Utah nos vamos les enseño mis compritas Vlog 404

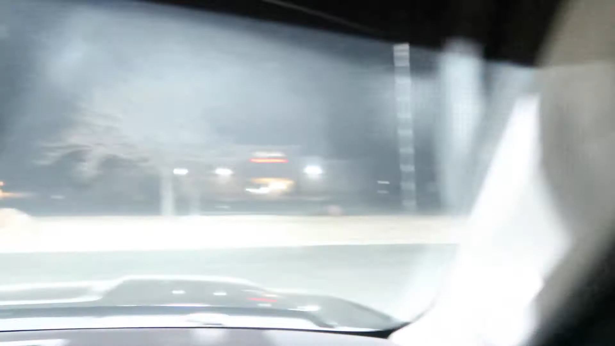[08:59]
Y enfrente está un autopartes CarQuest.
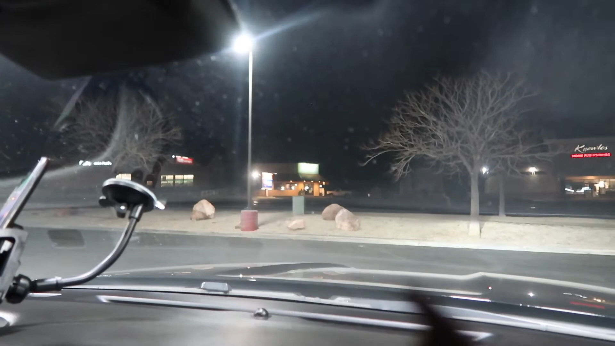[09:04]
Ahí trabajaba mi hijo. Así que pues ya vamos, chicas.